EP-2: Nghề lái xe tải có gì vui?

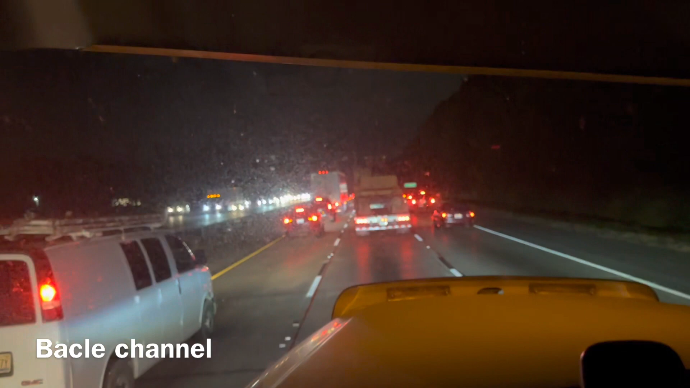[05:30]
Thường bắt đi mấy cái đường ít nó kẹt lắm, nhưng mà bữa nay bắt đi hơi trễ cho nên nó kẹt. Chạy nãy giờ là chạy hết 5 tiếng đồng hồ đó, bây giờ ghé vô đi ngủ. Ngủ đầu ngày mai vẫn chừng 8-9 giờ gì chạy tiếp. Thường mà mày xe tải cho ngủ, muốn ngủ là phải có chỗ vô đàng hoàng. Giống như đây là nó cái xăng bên tay phải là thấy không, cái xăng hai lên đó là của xe tải, cho mình vô đó mình ngủ.
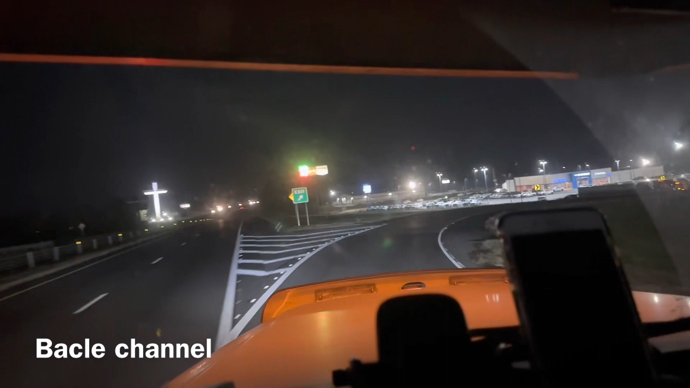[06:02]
Hay hoặc là những cái chỗ mà nghỉ ngơi của xe tải mình vô đó mình ngủ được mới có chỗ, chứ còn không là không có chỗ ngủ đâu. Đó, thấy không, xe tải ngủ qua đậu quá trời chứ không. Đó, phải có những cái chỗ gì là mình mới đậu mình ngủ được, còn không là không có chỗ để mình ngủ đâu. Đây xe tải rất là bự, không có dễ ngủ đâu. Giờ vô hơi trễ nên giờ không biết có chỗ đậu hay không, hy vọng là sẽ có được chỗ để đậu.